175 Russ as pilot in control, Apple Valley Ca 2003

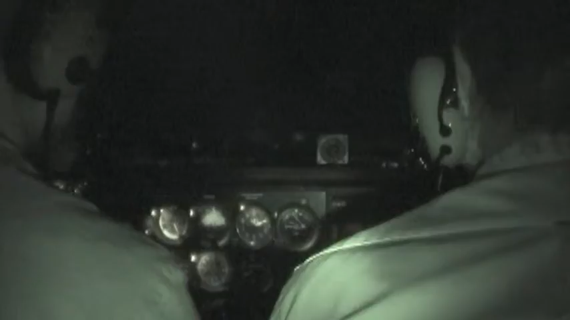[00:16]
Pull our airspeed up to 80.
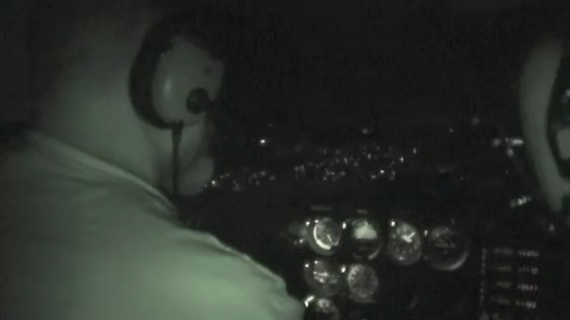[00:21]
Slow it up. Yeah, we got flaps out there. Yeah, we do. That trim all squared away.
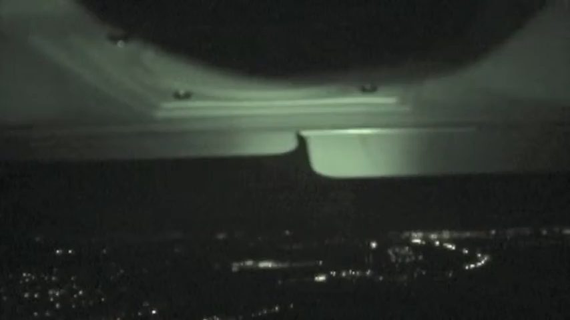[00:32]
Now the runway should stay right there. It shouldn't go away from us, shouldn't come toward us. Yeah, the guy's gone. He's gonna be gone. Oh, I know, I know.
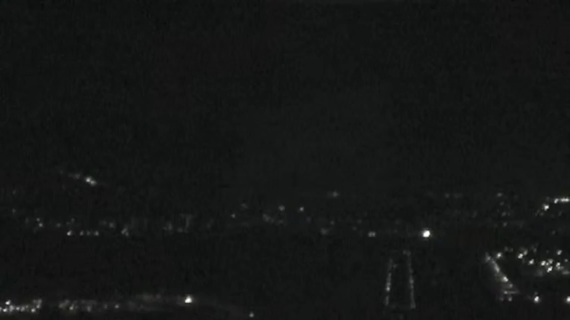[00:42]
There's the runway. Boy, I tell you what though, this wishy feeling. Go ahead, more flaps? I don't know, what do you think? Yep, add another notch.
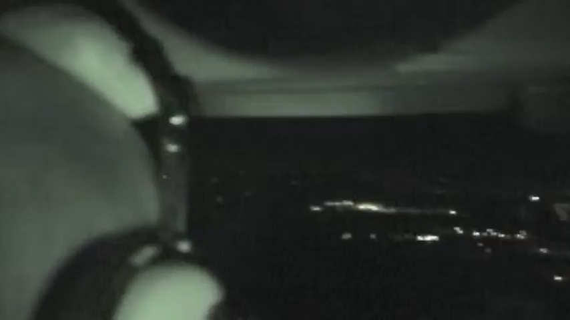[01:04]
And now you're pretty much on normal. Looks like we might be coming in a little low, so let's add some power. There we go. Good job. Okay, I'll shut up.
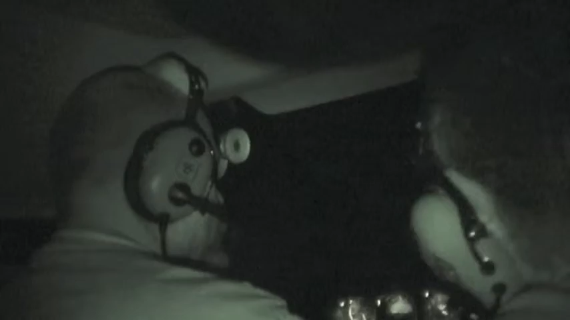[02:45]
Hold this altitude for a while, it's still 1.8 Celsius, 2.9 Celsius, altimeter 2.9.
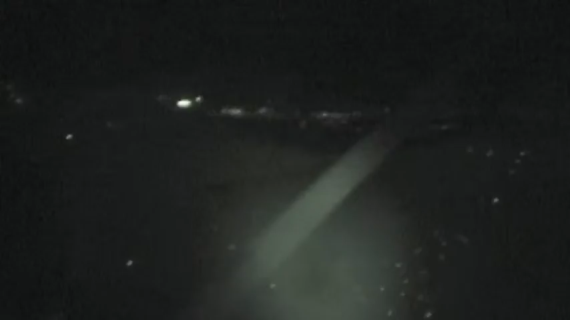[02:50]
Okay, you can see the end of the runway there, so. French Valley Airport, now we're lined up automated on weather Winchester.
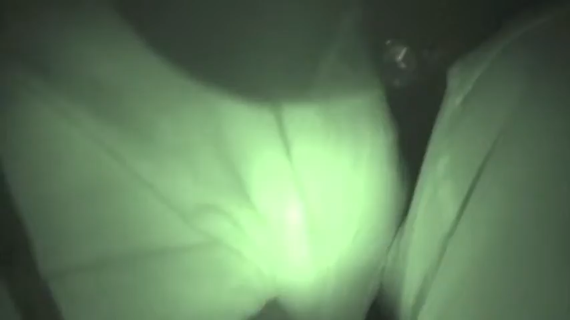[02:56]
Observation, so 0323 Zulu weather. Wind calm.
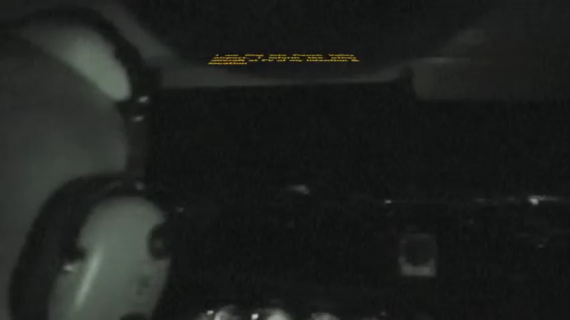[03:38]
There's our runway. Well, those are the two blue lights.
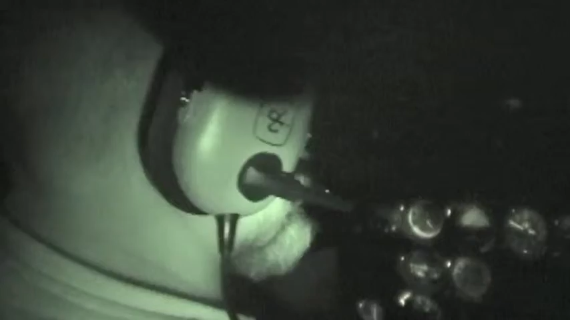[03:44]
Are there, okay, they're on both sides of the runway, right? Those flashing lights? Yeah. Yeah. Okay, well those are the 245.
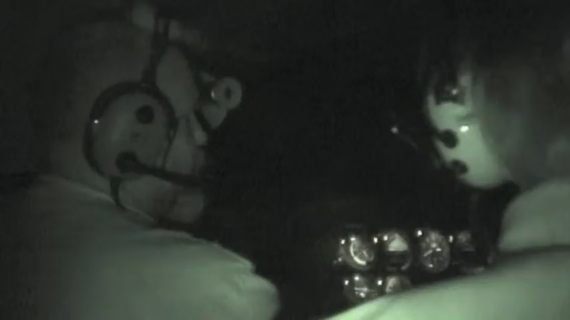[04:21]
We can go. Almost have a cold. We drop one notch of flaps.
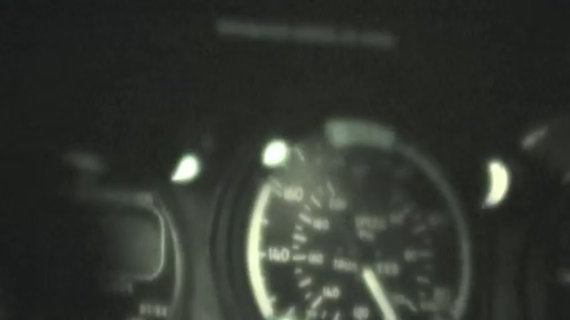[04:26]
Wait, how far out do we start to the descent? We're about 5 miles out, so let's start a descent now.
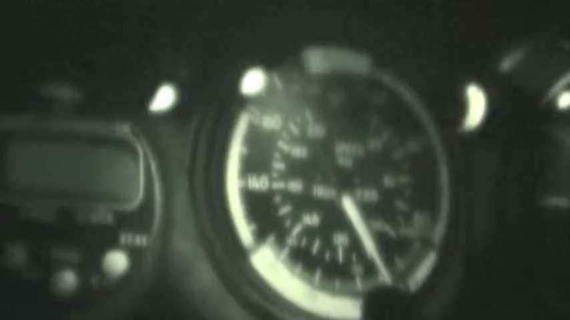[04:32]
5 miles out. Let's bring our power back to about 2,000. One notch of flaps.
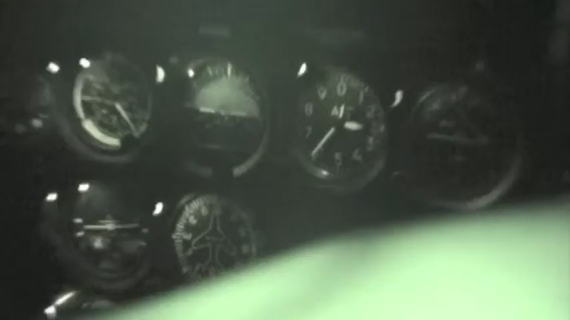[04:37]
Line up on it. Oh, that's a little much.
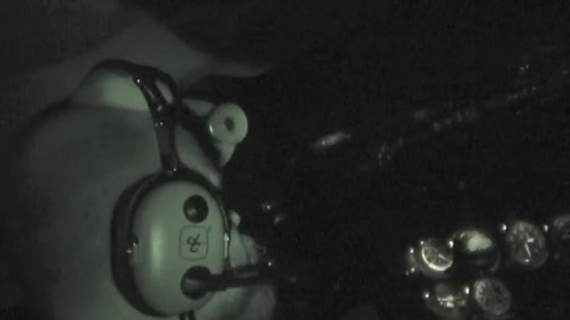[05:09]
So we're what, 3.6? Yeah, so we're almost at pattern altitude.
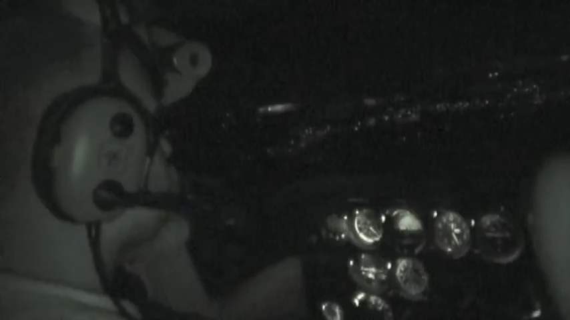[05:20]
And go ahead and announce you're on 3 miles straight in, 1-8 Ridge Valley. Just keep announcing. Ridge Valley, Jetfix, this is 6 Ridge Gold, 3 miles for a straight in.